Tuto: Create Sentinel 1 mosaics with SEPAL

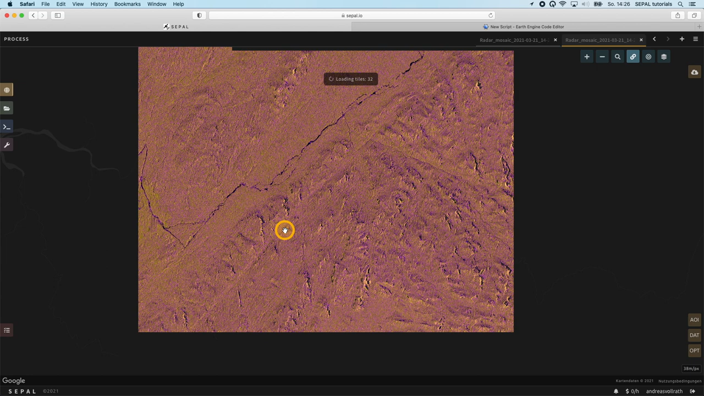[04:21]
For land cover classification the use of a target day mosaic is actually not advised, as environmental influences due to changes in moisture have a huge influence on the backscattered signal. If the application does not necessitate a specific date it is rather recommended to create a multi-temporal composite that we call time scan. This type of mosaic does not only reduce speckle noise inherent to radar images but also captures the temporal dynamics of each pixel.
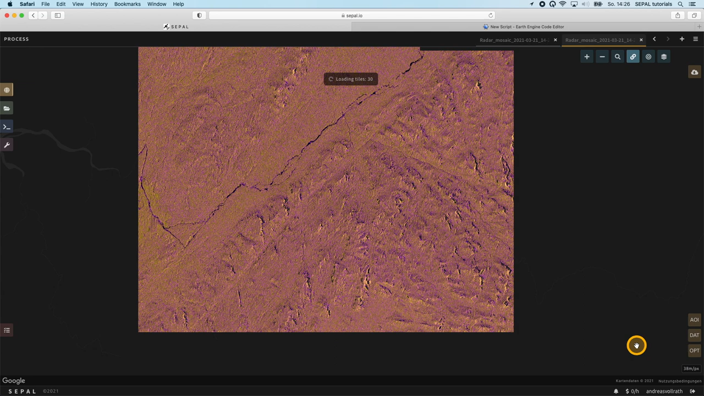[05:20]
The concept behind is more complicated as to actually apply it on CPOL. All we need to do is to select the dat menu on the right. Instead of date we can now either select a specific time period or full year for which those multi-temporal statistics are created.